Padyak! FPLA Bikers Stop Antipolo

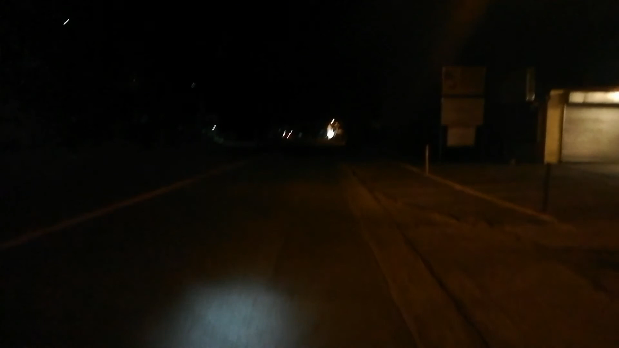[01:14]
Apakadilim talaga dito Kaya lagi lang bukas tayo ng Headlight Pero siyempre tutok natin sa baba Kasi nakakasilaw yan eh Pagka yung lady